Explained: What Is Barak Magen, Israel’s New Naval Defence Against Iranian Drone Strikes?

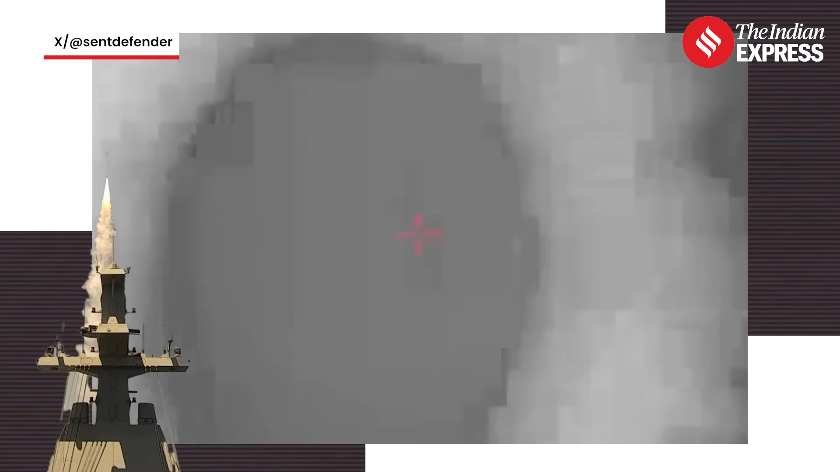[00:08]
For the first time ever, this next-gen air defense system was fired from a naval warship to intercept Iranian drones.
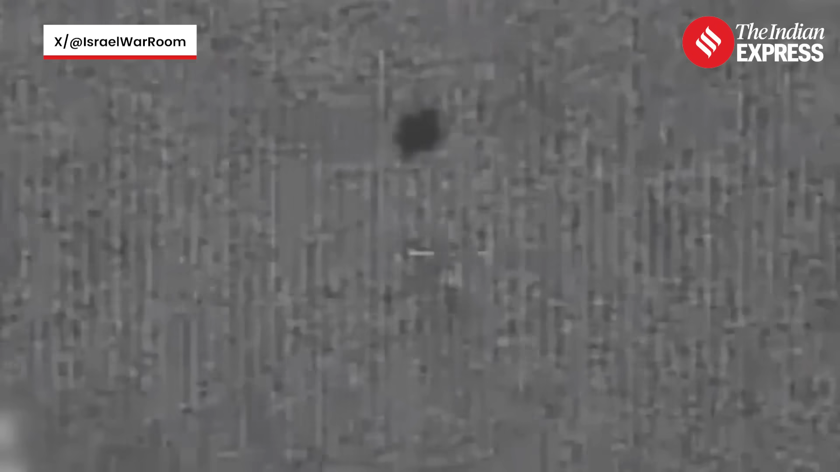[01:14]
The result? All eight drones were destroyed mid-air. This was the first time Barak Magan was used in real combat, and it didn't miss.